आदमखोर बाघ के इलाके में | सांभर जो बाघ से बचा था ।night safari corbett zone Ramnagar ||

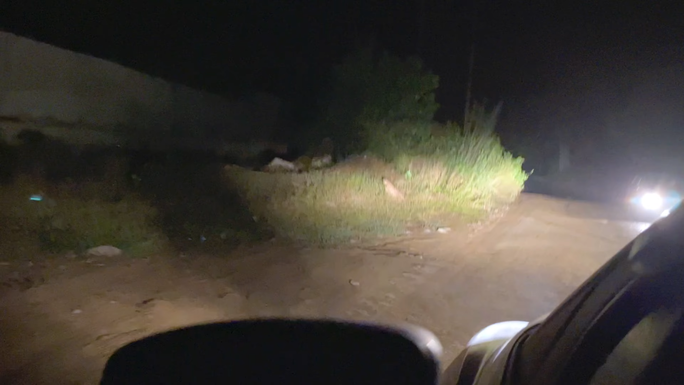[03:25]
लेकिन अब जो वो टाइगर है पकड़ा गया है तो आजकल यहाँ पे काफ़ी शांति है और उसके बाद अभी तक कोई ऐसी घटना इस जगह पे नहीं हुई है। और यहाँ पर एक पानी का जो है
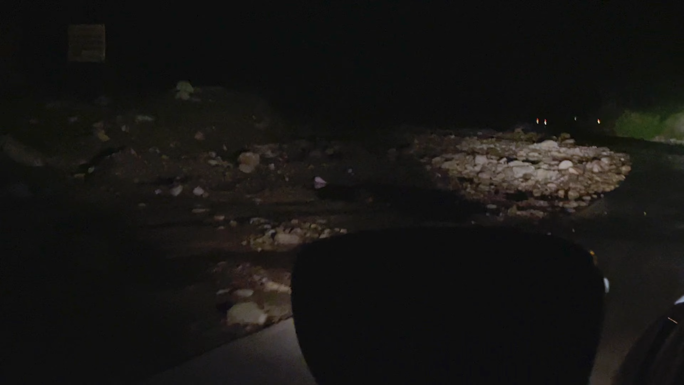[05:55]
यहाँ भी पुल का बंद, पुल यहाँ पुल, यहाँ भी पुल के लिए काम हो रहा है।
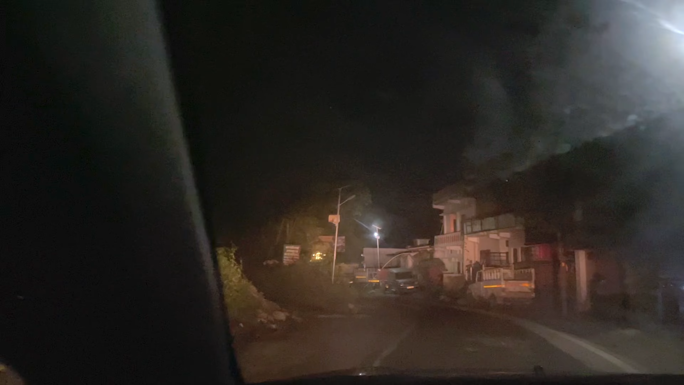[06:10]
तो हम पहुँच चुके हैं मोहन, हम जाएंगे अभी आगे की ओर, तो जाते हैं देखते हैं। एक रास्ता यहाँ से आता है मर्तबा ना,
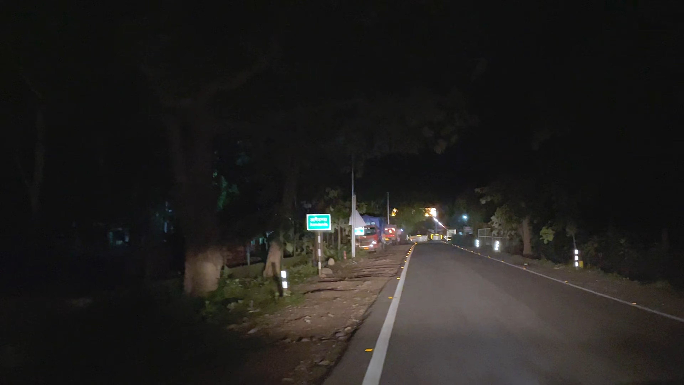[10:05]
तो हमारी वापसी अब हो चुकी है और हम पहुंचने वाले हैं बिजरानी जो गेट है उसके ठीक सामने। अभी कुछ दिन पहले यहाँ पर भी टाइगर की सेटिंग हुई थी मिलकर, मैं आज देखने को नहीं मिला। किस्मत की बात है दोस्तों, कभी मिलता है कभी नहीं,
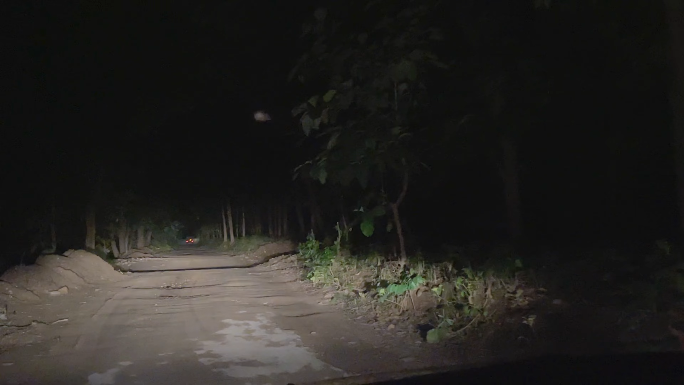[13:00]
पेड़ यहाँ पे सब बगल में तो खोरा हुआ है ये हाथियों की वजह से,